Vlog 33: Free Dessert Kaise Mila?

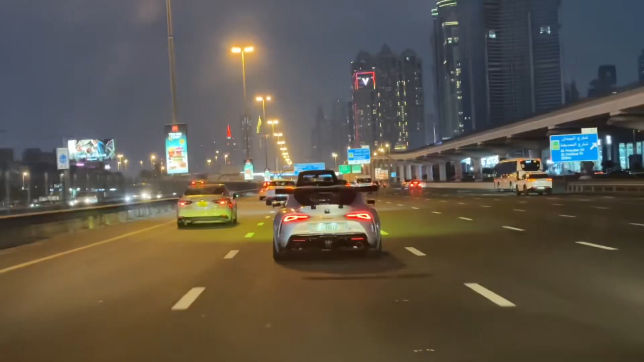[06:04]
How often do you get to see a Supra? What is this? What is this? Look at his spoilers. Oh, oh, oh, oh. So, the day has been finished.